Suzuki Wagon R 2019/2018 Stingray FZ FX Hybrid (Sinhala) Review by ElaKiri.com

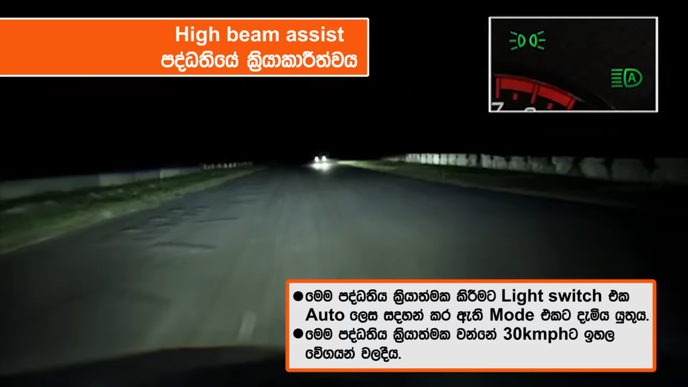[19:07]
මේ නිසා රාත්‍රී කාලයේ ගමන් කරනකොට අතින් හැම වෙලෙම හෙඩ්ලයිට් එක දාන්න ඩිම් කරන්න අවශ්‍ය නැහැ.